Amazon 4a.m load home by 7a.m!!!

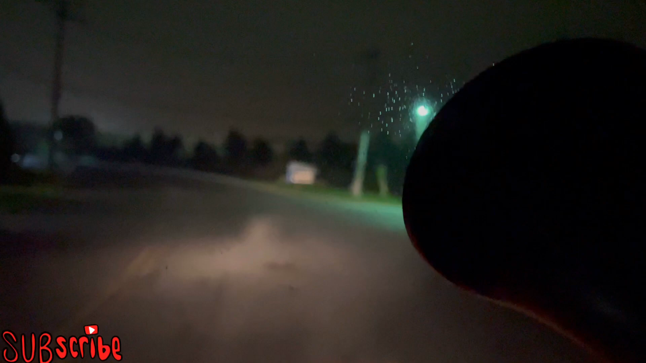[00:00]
what's up guys welcome back to the channel good morning it is wednesday and 4 a.m this is the first time picking up a morning load like this having to wake up early in the morning to get a load uh not bad not bad but uh we just about to get to the pickup location right now
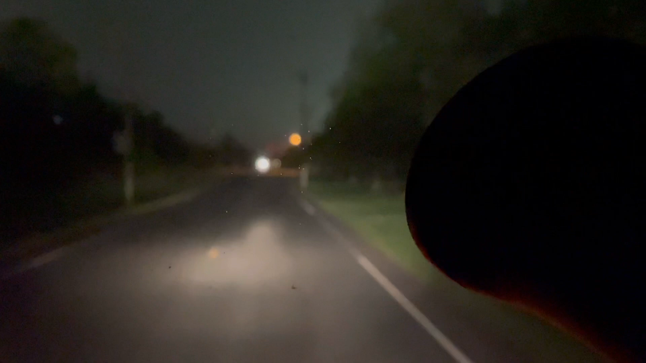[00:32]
uh this load is going to amazon to amazon so see how it goes so i know for effect this is a fulfillment center uh the last time i i think one of my first very first was was from here and it was amazon to amazon and i think i'm not no no no i'm lying it was from the other location to this location so um this is the first time
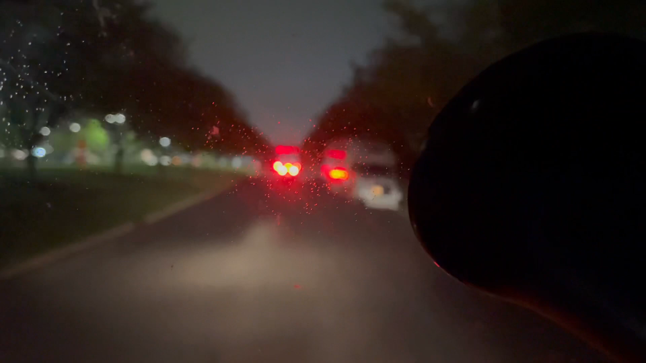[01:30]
to the uh to the gate right now uh there's like three or four trucks so this guy right there making a left he's probably going to return his
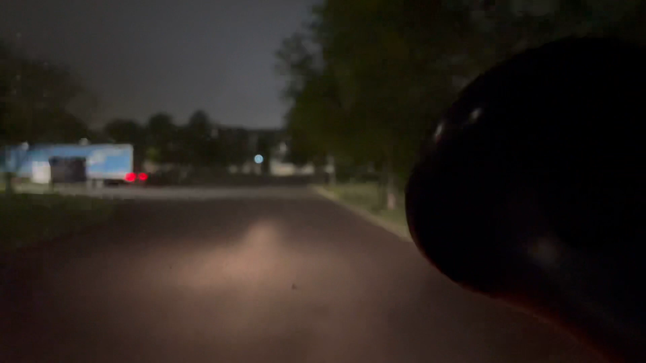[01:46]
temporary badge to get his license back that's what most guys do you have reached your destination right here they have they always have two lanes open
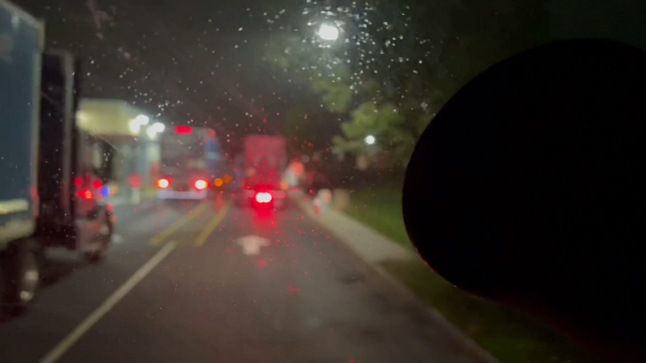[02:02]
so we're not going to sit back behind the semi trucks once you get here there's a number you just text instead of uh checking
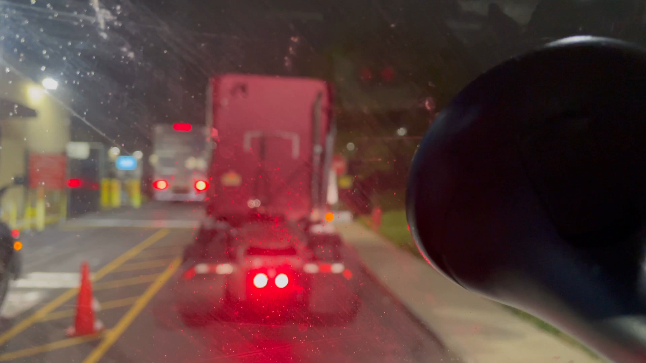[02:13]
in with the card so once you do that then they'll just give you where you're supposed to be going but you can't text it until you get to the very front so i still have to wait for the truck in front of me to to go before i can uh send the the load number to them
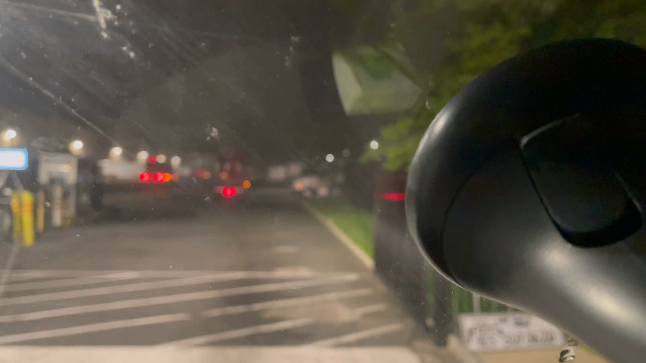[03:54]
and see what gate they want us to go to look like it was starting to rain but uh i don't think it's going to keep on raining so we'll see how that goes but yeah let me get in here and see what's up i'll get back to you once i get loaded up all right so i was expecting